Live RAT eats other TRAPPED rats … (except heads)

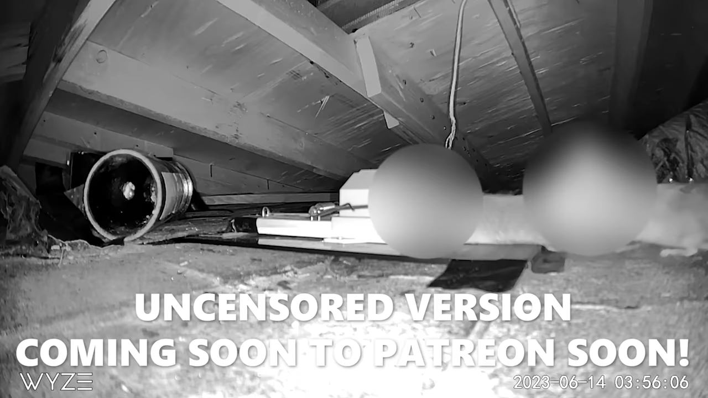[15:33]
this rat is literally chewing on this other rats you guys it's absolutely amazing all right let's see if the wise
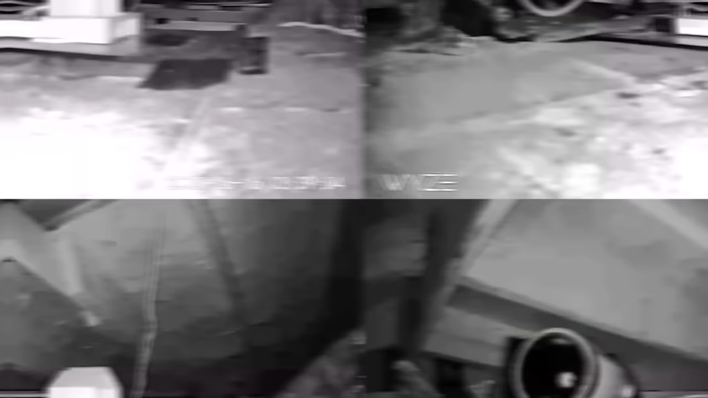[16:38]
he got sucked right up he wanted nothing to do with that snap trap that's why it's important to give variety you guys that's sucking